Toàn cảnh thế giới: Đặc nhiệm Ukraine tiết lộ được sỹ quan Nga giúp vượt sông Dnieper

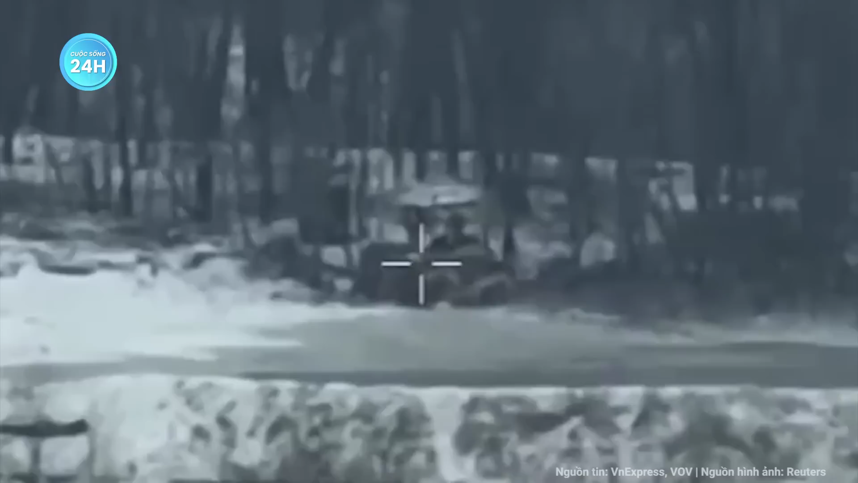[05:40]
khi trở về sau một nhiệm vụ trinh sát trên không tại Bắc Mút Ở Donetsk, UAV của Nga đã phát hiện chiếc UAV 6 cánh ma cà rồng của Ukraine Lúc này đang quay trở lại vị trí của lực lượng Ukraine